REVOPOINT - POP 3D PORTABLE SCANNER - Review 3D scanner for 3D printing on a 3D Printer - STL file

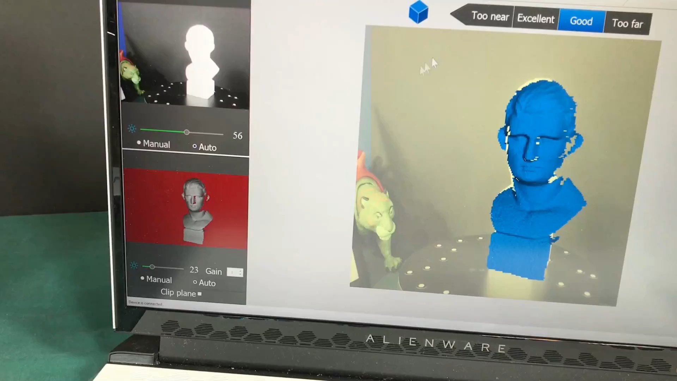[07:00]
it tells me I hear it's good but not excellent so I'm going to slide it forward just a little bit you can see I'm kind of
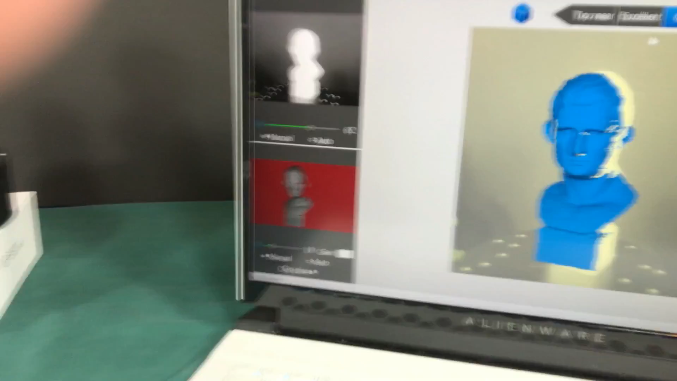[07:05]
sliding this thing forward just like I did before to get it just right so
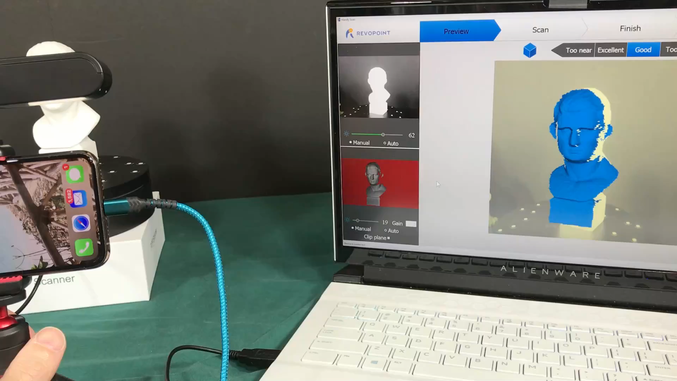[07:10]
that we get excellent there we go there's our excellent and now I'm going to aim this down just a little bit to get the head more centered in that spot and
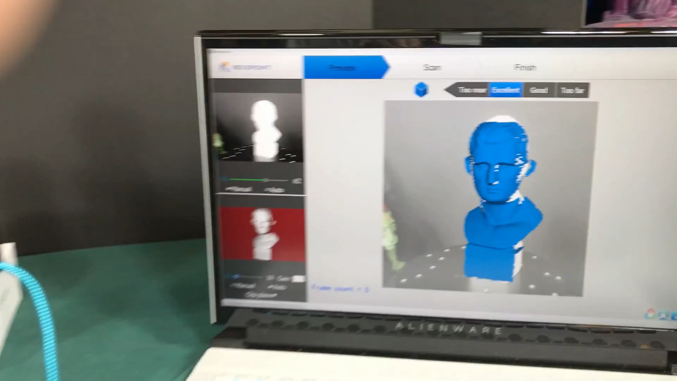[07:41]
it is going to start capturing it just like it did on the phone so let me go ahead
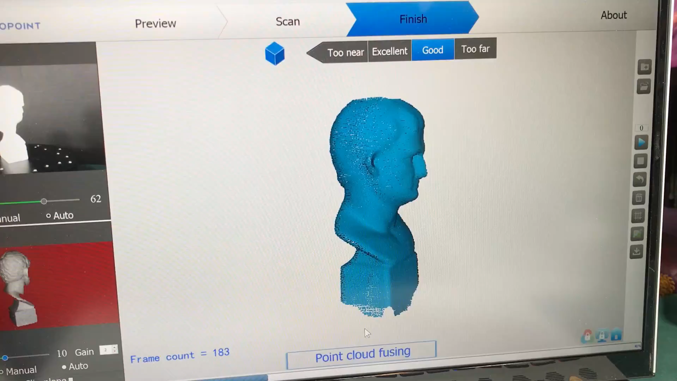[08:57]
and now it's fusing the point clouds
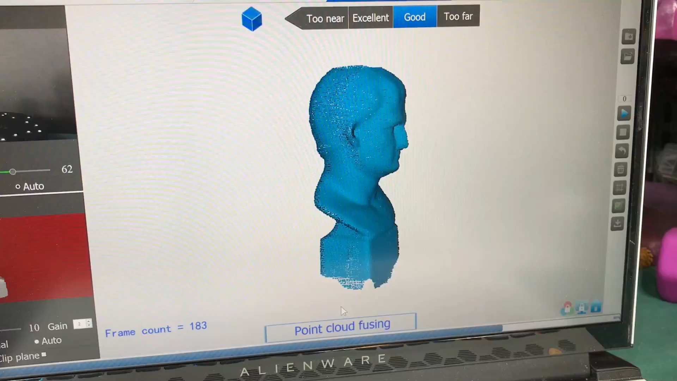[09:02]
and now I'm going to click that little grid over here on the side
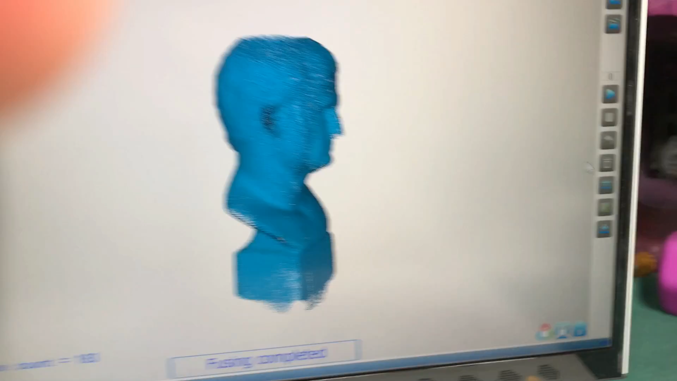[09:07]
that little grid and this one actually fills in all the holes we'll say yes
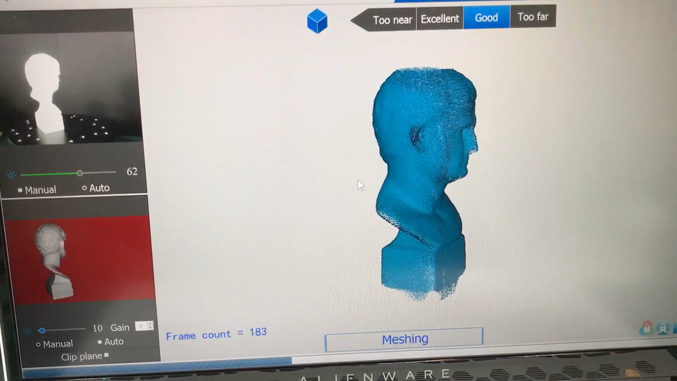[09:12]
and watch this smash there it is and now you can see it all in 3d and there is the head so let me show you what we're looking at here I'm going to go ahead and open up blender